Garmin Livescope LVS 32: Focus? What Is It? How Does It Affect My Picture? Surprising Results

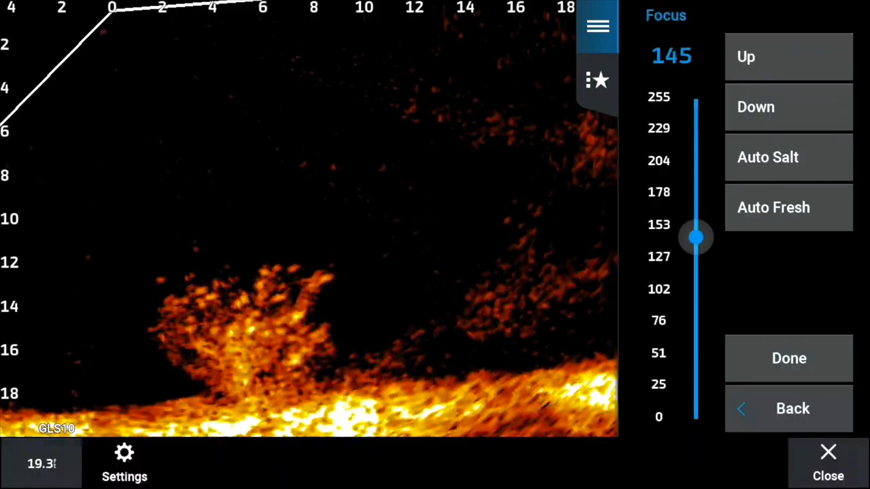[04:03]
not your transducer that is going you're going to have to find that optimal number but notice as we cross these beam stitches that there's not the huge voids there is some fading and that is just do the nature of the beast of uh sonography and how it works you're never going to be able to stitch up
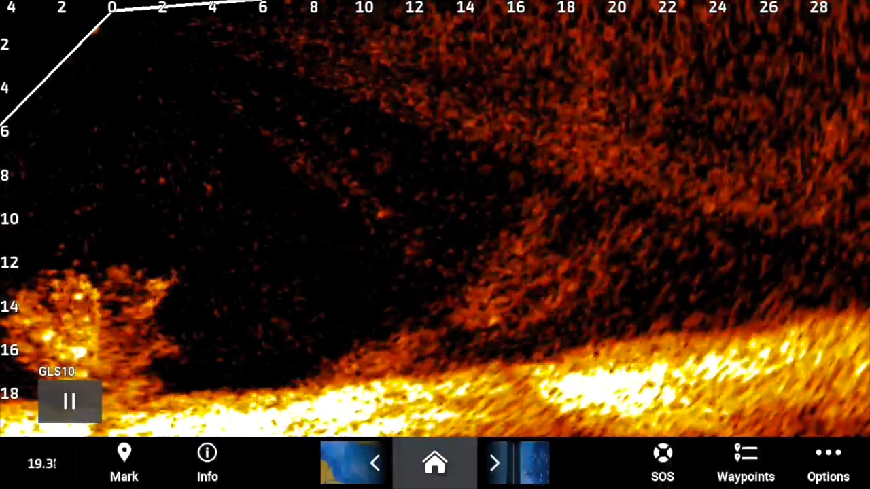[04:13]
beams that perfectly but you notice right here look at that that bush you notice you can still see the beam stitch but there's no void and that is a big
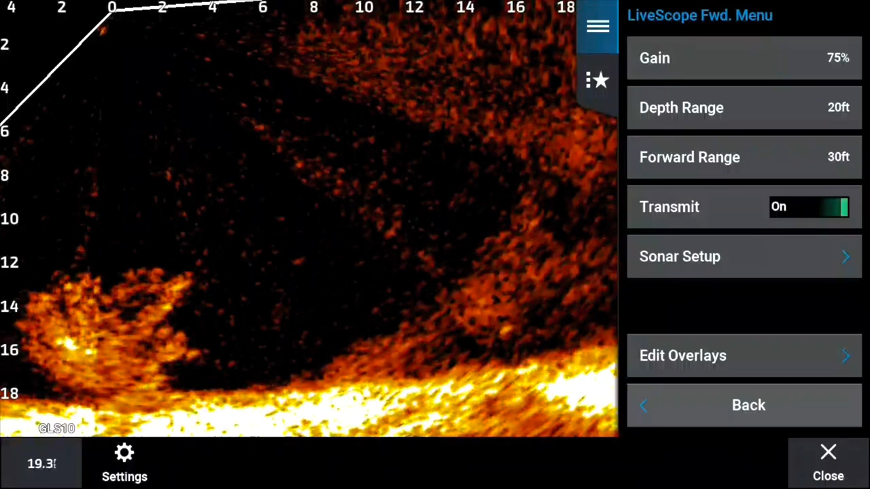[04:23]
deal now um i'm going to go through it again and kind of show
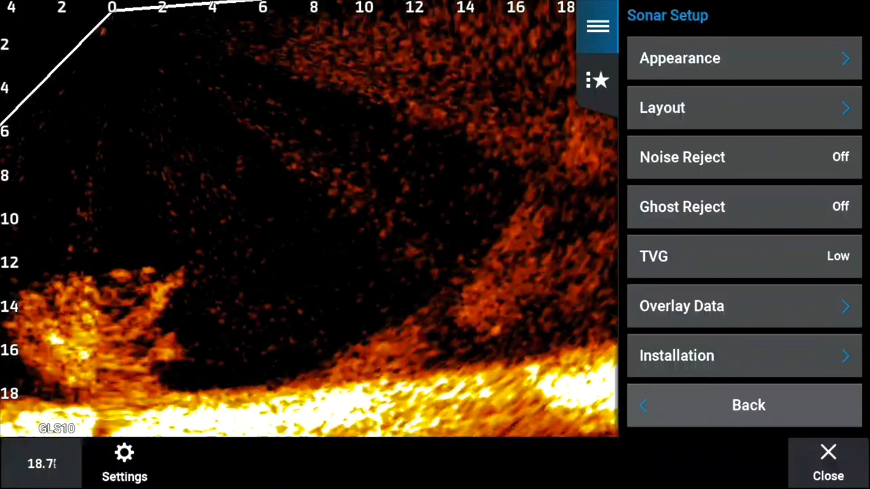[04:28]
you in uh and just kind of reiterate my point here and i know i feel like i'm going over but i want you to pay attention to the bottom look at the bottom actually tilt now you see how there's the beam stitch on the bottom now look at it tilt up what
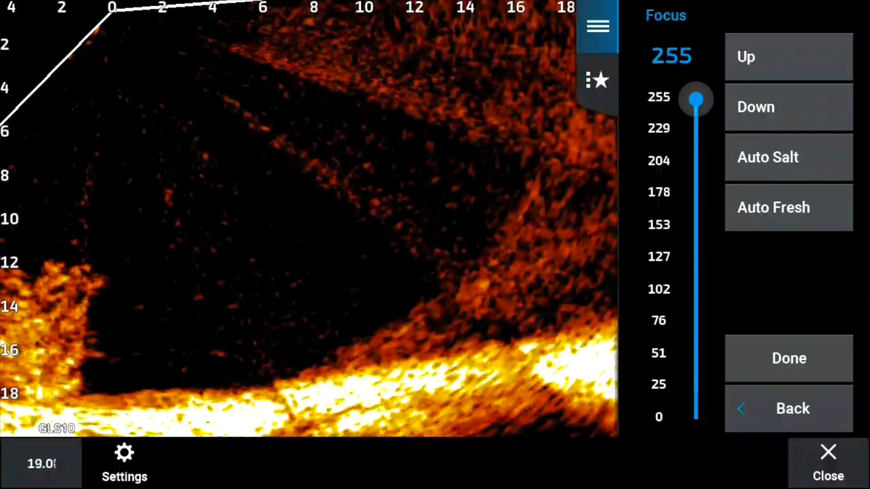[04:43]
you're doing is you're tilting rays you're tilting and adjusting the alignment of rays now the bottom just shows you what's happening but the bush you'll notice that bush see how it went zero and see how that right side of that bush went away and now at 47 that right side is mighty faint it almost feels like you're twisting as you look it looks like the bush is twisting and that's not the bush twisting that is the actual bush now you see yes we get a little fading there
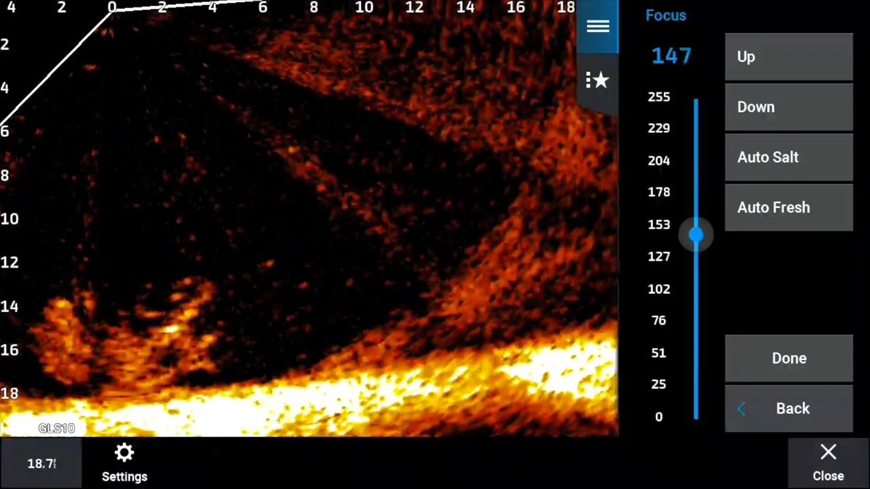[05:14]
and that is a stitching problem that has been fixed a whole lot on the new transducer but what you don't have is the huge voice and i'm going to tell you right now get into your focus get in there play with it find you a brush top or a tree see how i went on zero and it looked like the bush turned i hate they'll cut myself off now as i go back down you'll find that sweet spot which i believe on mine is about 145 uh it may be a little bit higher a little bit lower um but look at there right there i'm right on
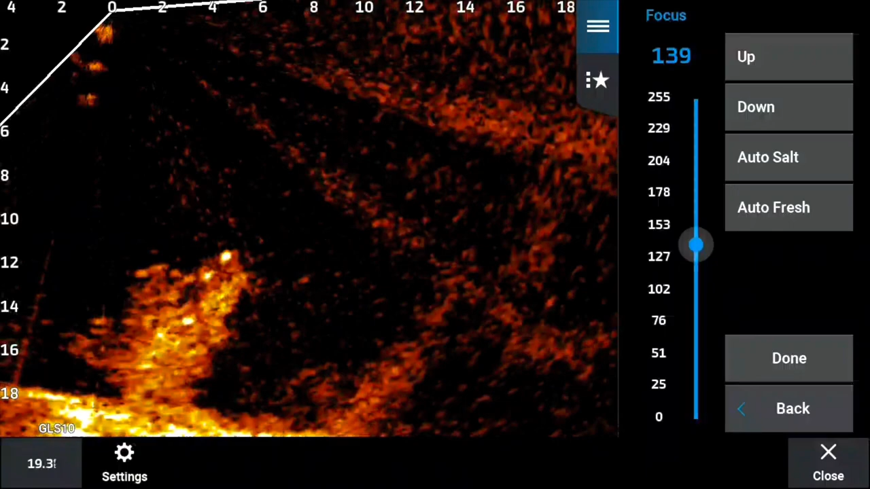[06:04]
the boat yes you can see this with the beam but it's not disappearing and causing the voids i hope this helps guys this is a fine-tuned process right here thank you so much so guys what do you think uh after seeing that if that doesn't allow uh allow you or make you want to go in there